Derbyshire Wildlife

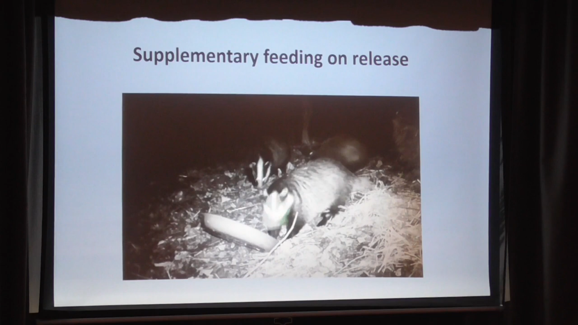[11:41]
being fed within that area where we are.
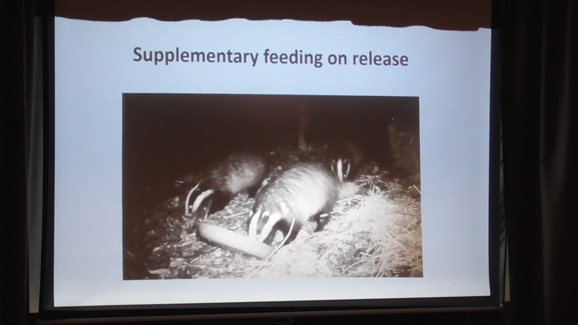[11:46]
And it doesn't take them long.
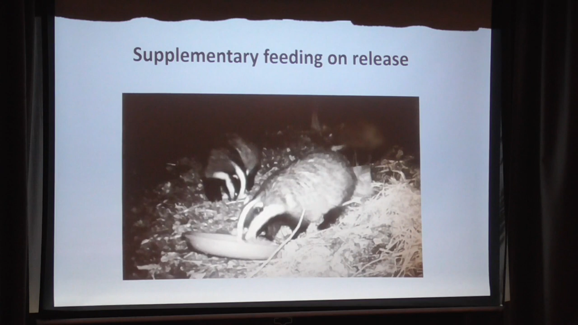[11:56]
They seem to sort of just slot in and fit in, like most species do.
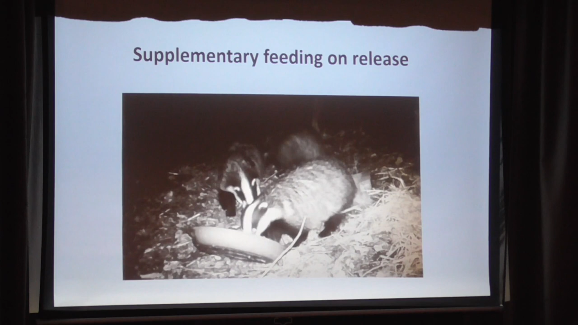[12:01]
What are you feeding? What are you artificially feeding? Peanuts. Just peanuts? Peanuts or dog food. Yeah. Yeah. So we'll put bowls of peanuts and things out, and we'll put dog food out. These cubs, this was actually only a couple of days after they'd been released.
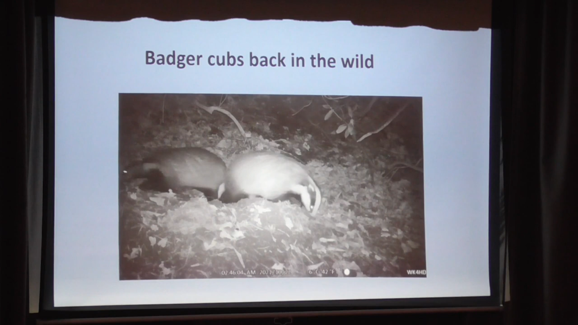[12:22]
And I don't know if anybody's ever seen a badger collecting bedding, but it's backwards.
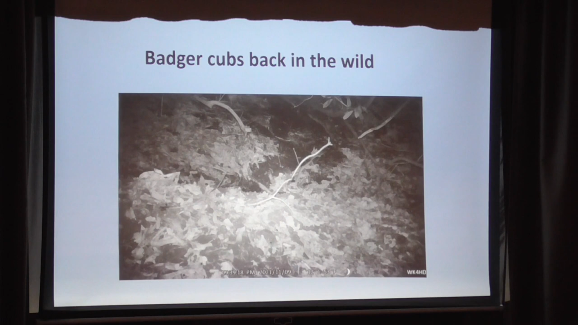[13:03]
there'll be bits of straw and bits of hay left. You'll see a long strewn line of where the badgers collected it together and then gone backwards to get. Like I say, they'll go for a long time to get it back to the badger set if that's what they like to do.
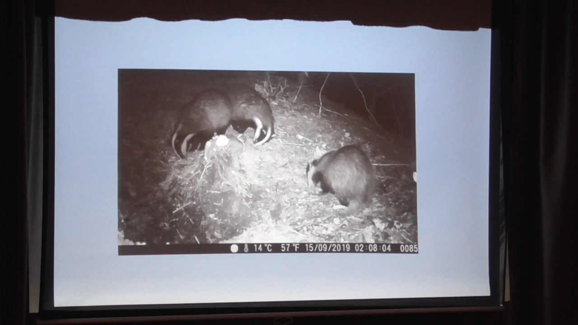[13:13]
These cubs were released, these were the ones that were released in Wavy Bridge. This is us feeding them peanuts not long after. And they're just quite happy. You can see how young they are there. That we retrack these badgers every year and vaccinate them.
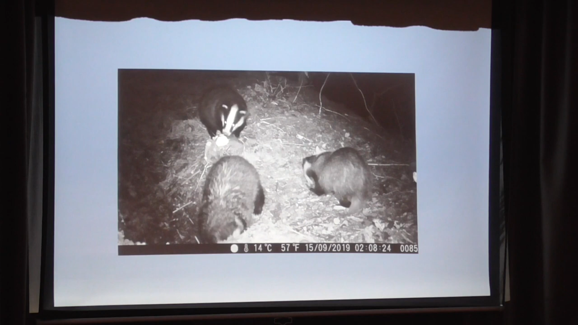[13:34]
And that they're still about and still doing well.